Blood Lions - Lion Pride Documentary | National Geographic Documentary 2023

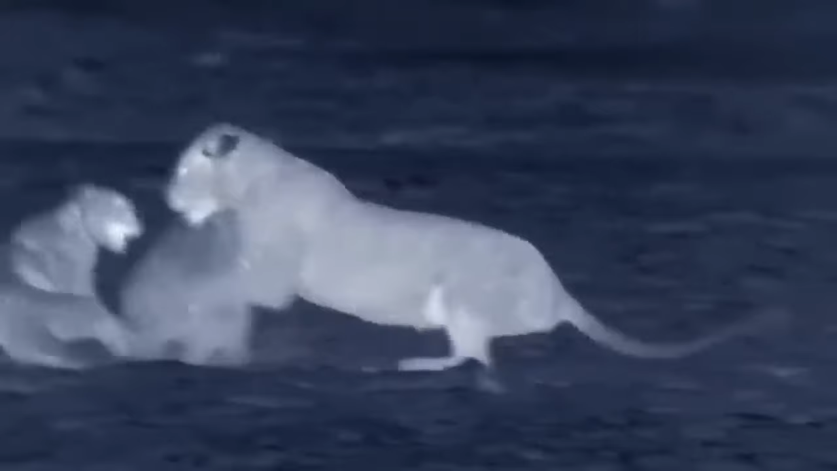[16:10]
The cub is battered, confused, and lucky to be alive.
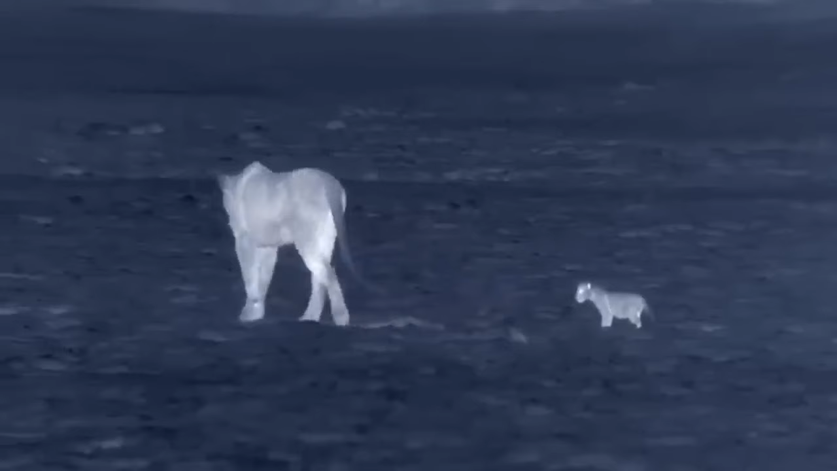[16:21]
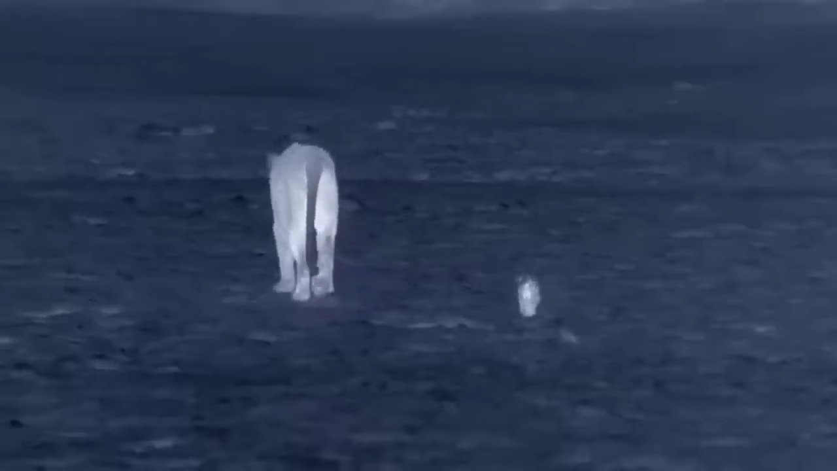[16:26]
Reprimanded, the adolescent gang heads back to the pride. There's a rumbling, like distant thunder.
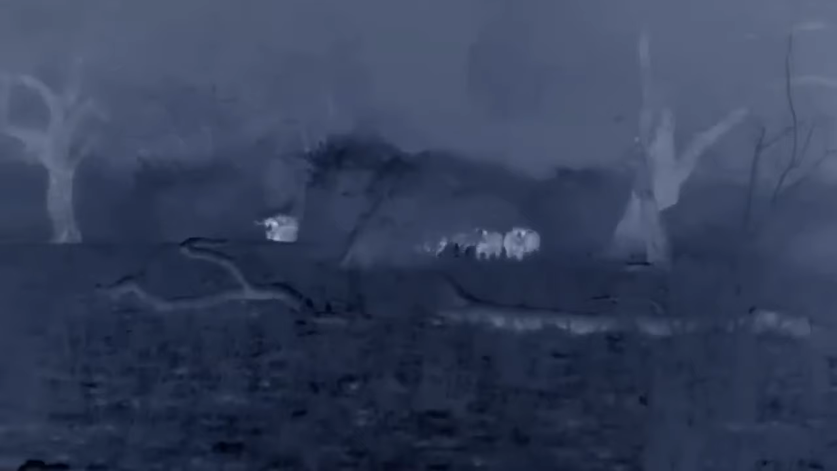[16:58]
Stampeding buffalo. The professional hunters, the lionesses, are at work.
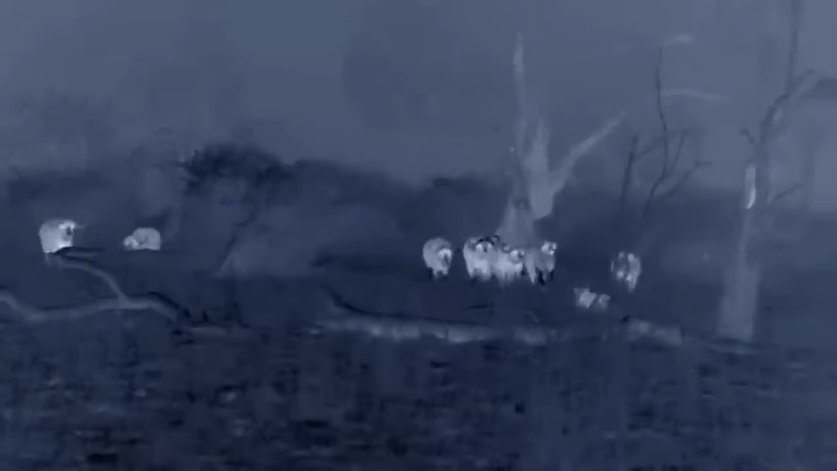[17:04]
It's a big opportunity for the teenagers to prove themselves. Strategy for hunting buffalo is different to antelope.
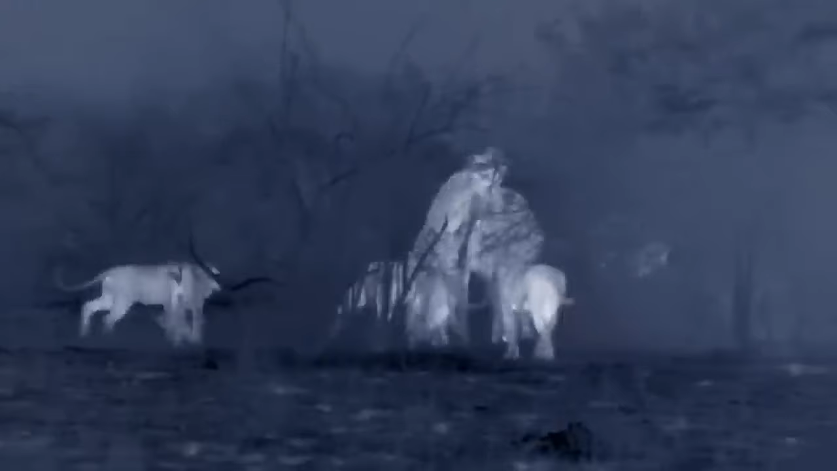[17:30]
Buffalo are like tanks, well armored. The lions must attack from behind.
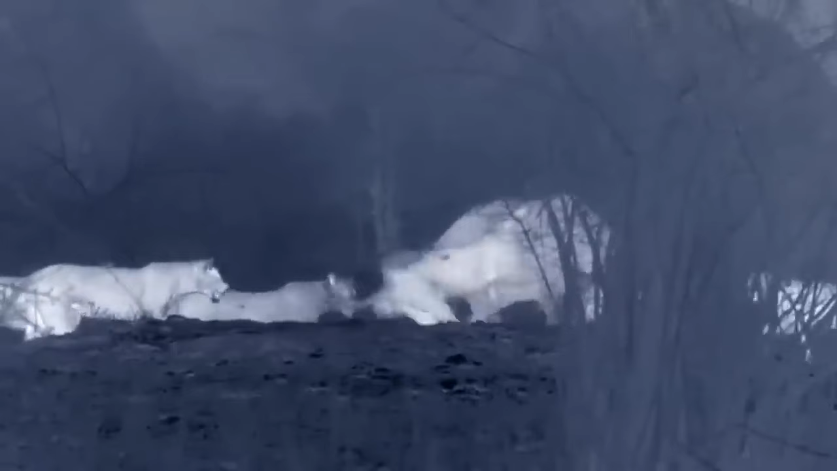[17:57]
Buffalo is strong and can wheel around,
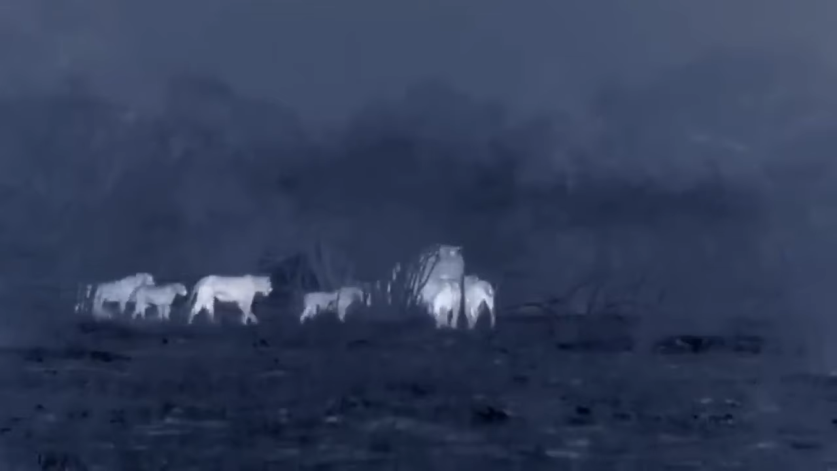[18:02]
slashing with his horns, lashing out with his hooves. He tramples and kicks one of the yearlings.